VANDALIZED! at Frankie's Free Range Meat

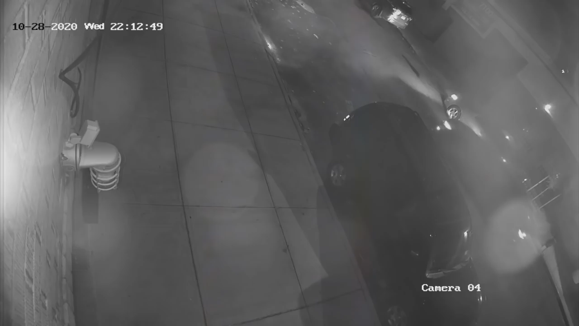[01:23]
pulls behind a different car that was parked there but then that car moves away this car pulls in and they stay there and they park and this is the car that ends up sitting there for three hours later in the night at 44 minutes past midnight which is 15 minutes before 1am
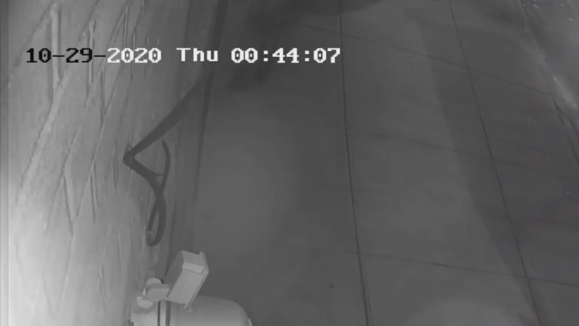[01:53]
we see a gentleman walk into the top left part of the camera and this is exactly when he's spraying our door uh you know if the camera was able to be moved a little bit and we had a little bit better vision but that's all we really got so you can see the guy's legs there sprayed the door kind of walks off checks the car that drove by starts spraying again tagging the door